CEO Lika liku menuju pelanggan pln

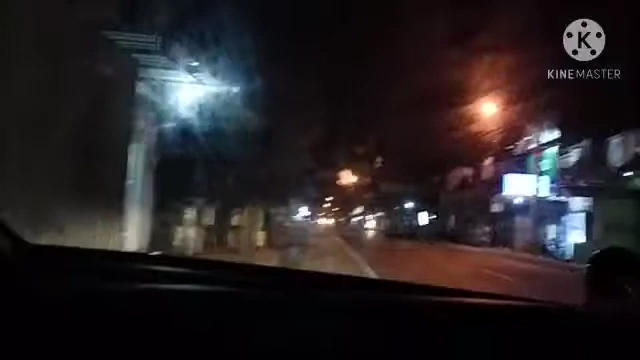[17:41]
Oke, Bosku, nunggu pelanggan janjian di depan balai desa. Nunggu sebentar lagi dia datang sini.